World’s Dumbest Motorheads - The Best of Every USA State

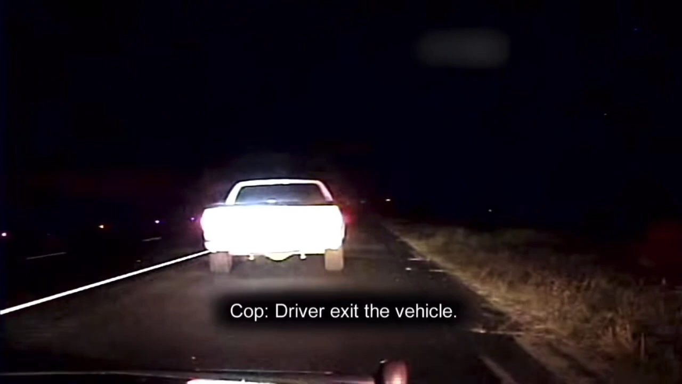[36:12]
Driver, exit the vehicle. What did you say? What? Driver, exit the vehicle. Driver, exit the vehicle. One more time, please! Driver, exit the vehicle. I'm starting to think he might not exit the vehicle. Never exit the vehicle the first time when the cop tells you.
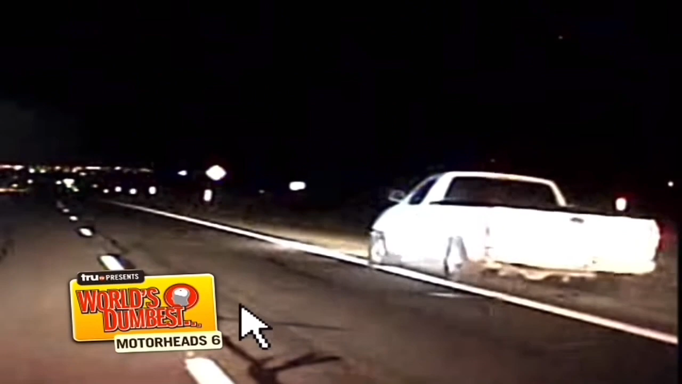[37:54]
You all suck, but I just pissed on the road! Woo! The truck doesn't get far before it runs over a set of spike strips. All right. Put your hands up. What's up?